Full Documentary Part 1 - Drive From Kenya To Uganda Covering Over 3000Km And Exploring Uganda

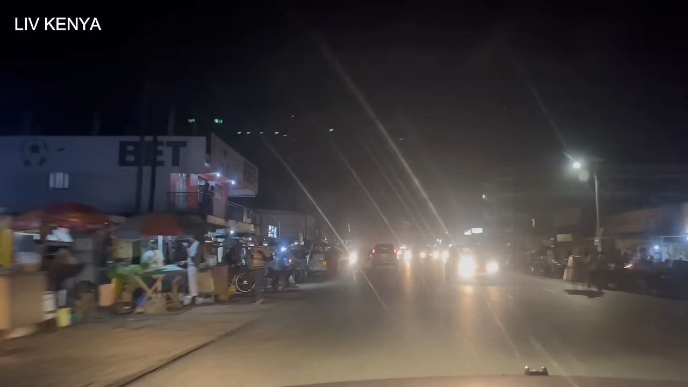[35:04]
some chicken on the road here, but it's very late. I'm not sure if you can get the chicken.
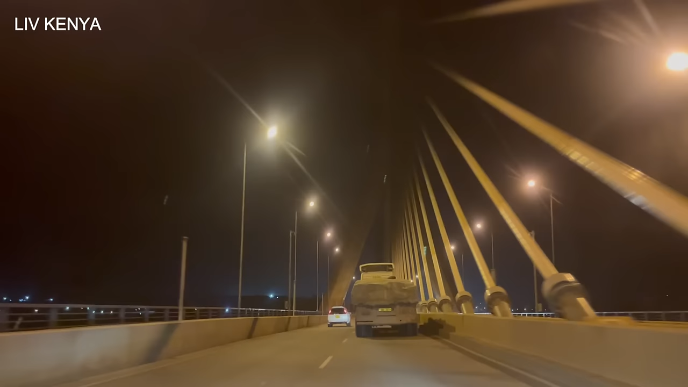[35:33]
Yes, it fits into Lake Victoria, but wow. Look at this. Wow. Wow. This is a majestic bridge.